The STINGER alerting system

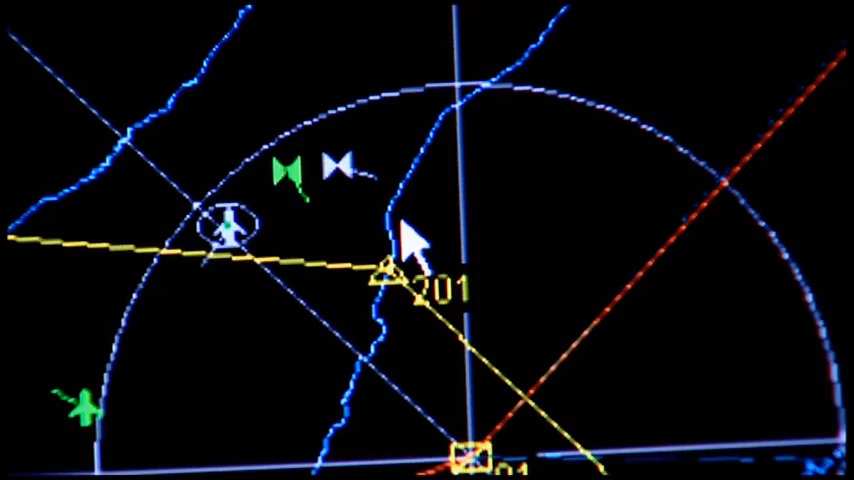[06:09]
Aircraft and helicopters reflect the radar pulse and send them back to the system as target pips.
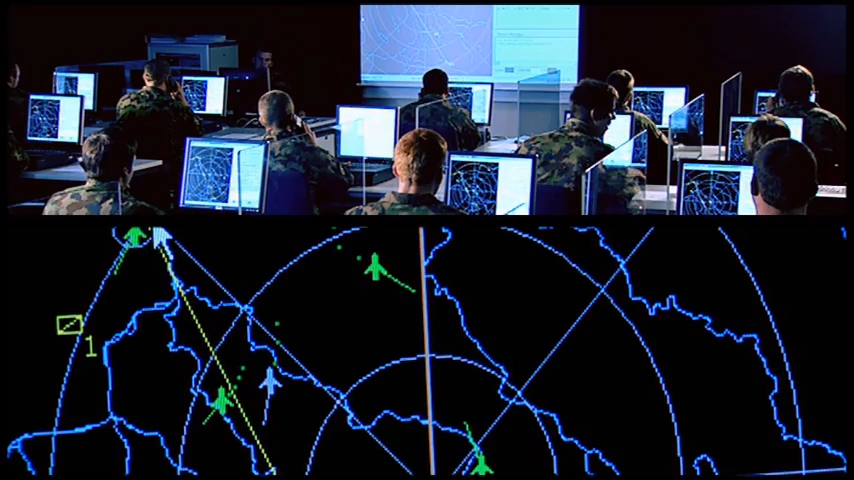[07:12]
The observer starts the exercise by entering all the necessary data into a control unit.